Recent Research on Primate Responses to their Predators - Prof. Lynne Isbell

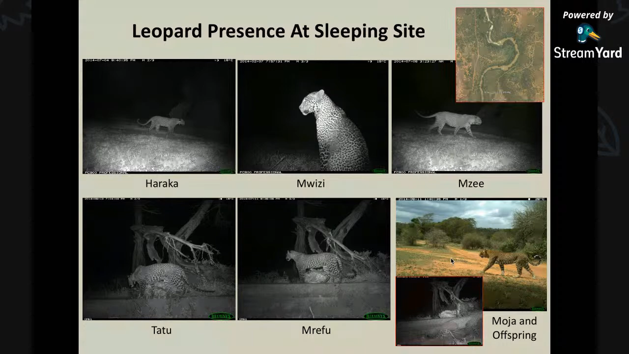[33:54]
appeared on camera on 53 of 346 nights so 15 percent of all the nights okay and vervets gave alarm calls to leopards on 133 of all